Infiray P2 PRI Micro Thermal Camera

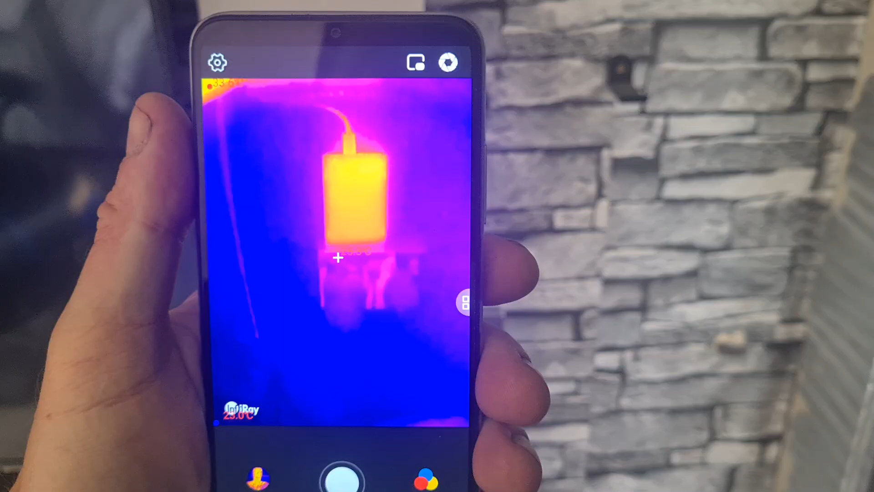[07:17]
You can see there's the hard drive.
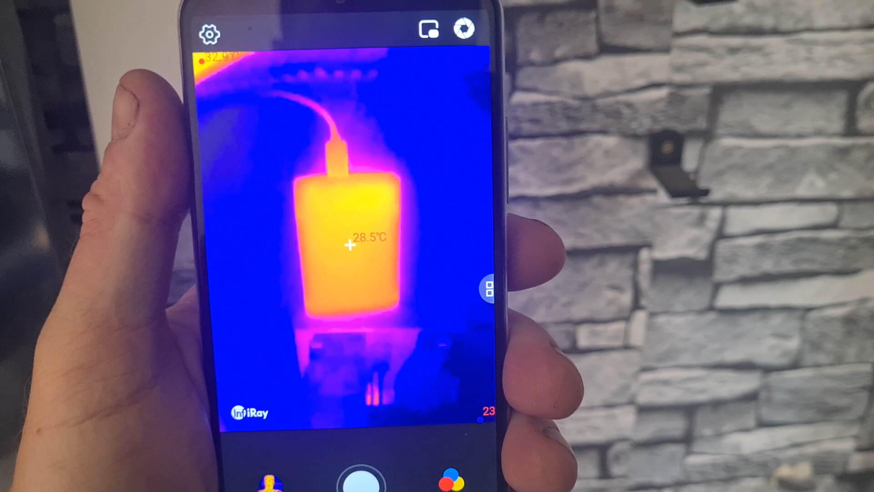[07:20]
On screen: spot 28.5°C
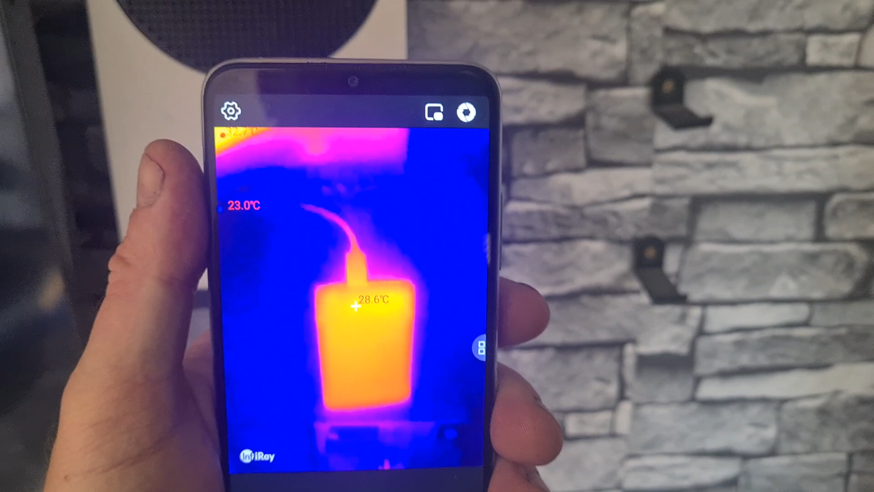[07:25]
On screen: spot 28.6°C
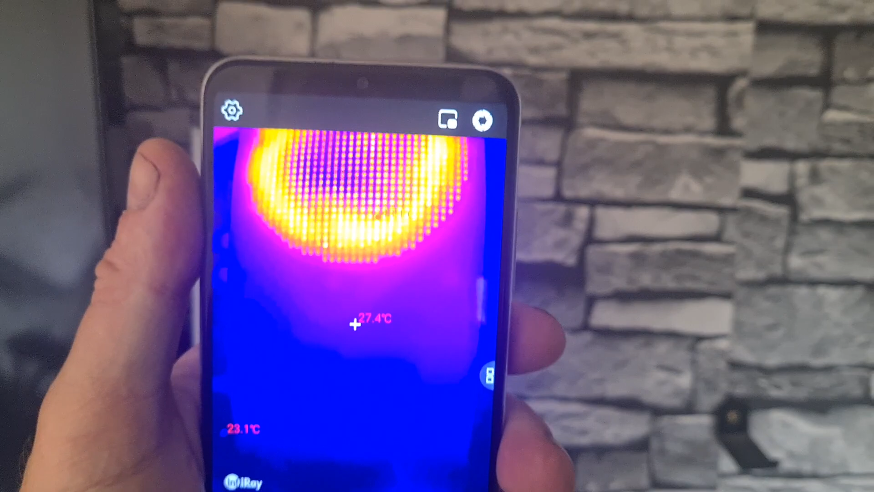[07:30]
On screen: spot 27.4°C
All the way up to the coolant fan there.
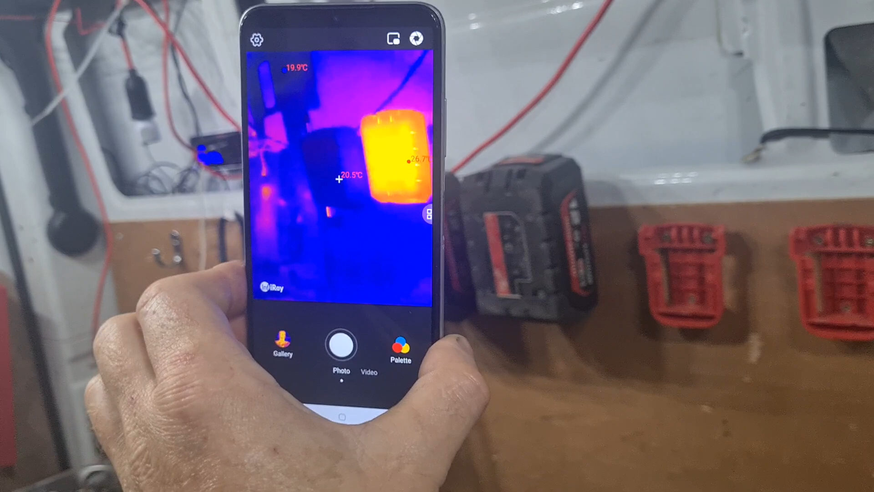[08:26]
On screen: min 19.9°C
As you can see there, the difference in each battery there.
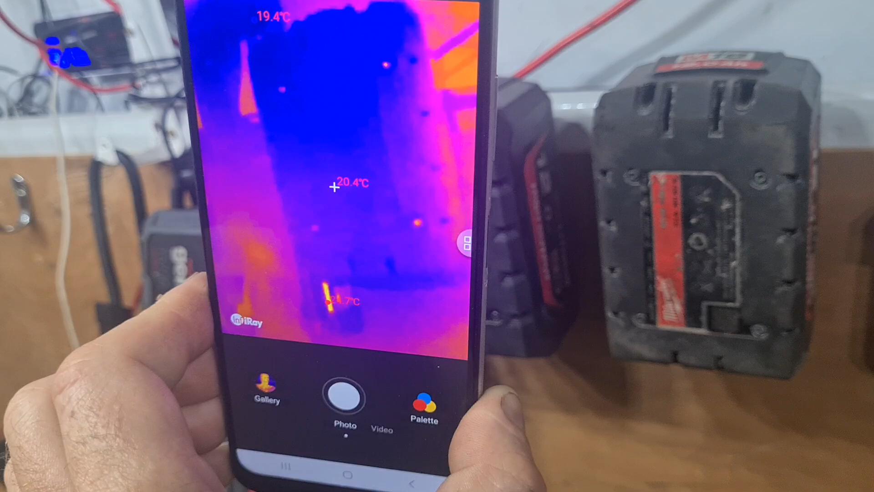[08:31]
On screen: spot 20.4°C
20 degrees we've got saying on that one.
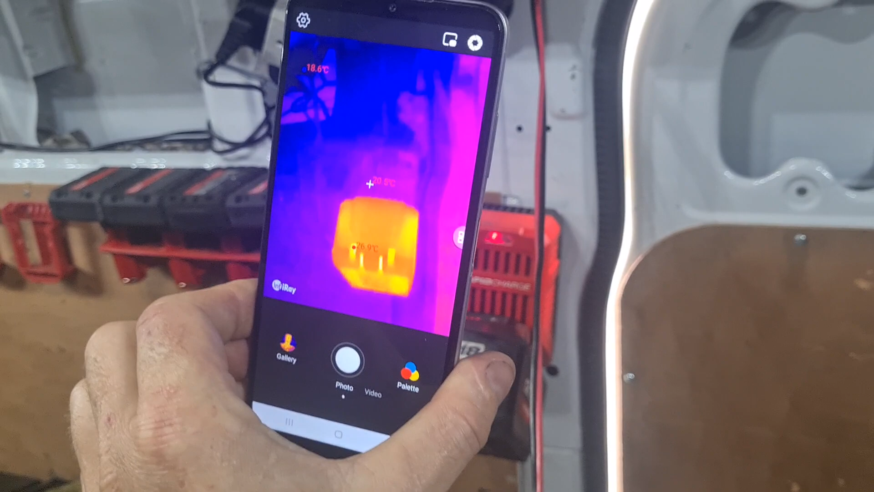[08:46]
Again, you can see there the colour.
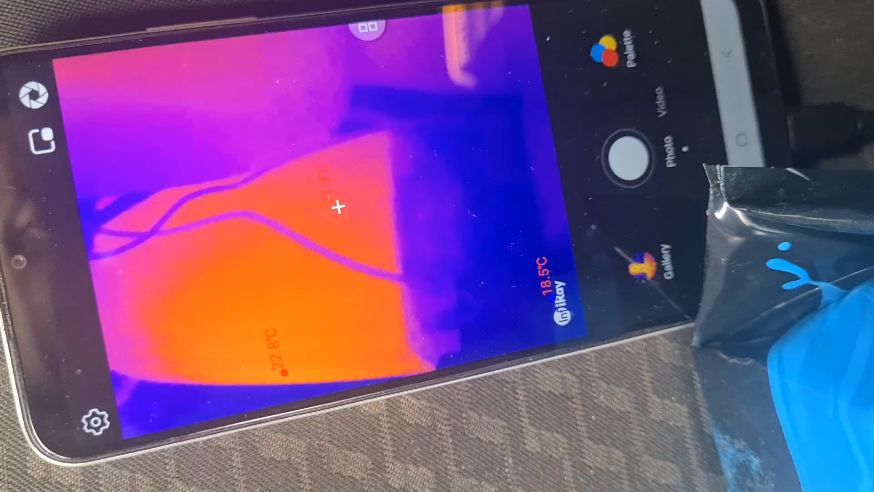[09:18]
I can see in there I've got my inverter.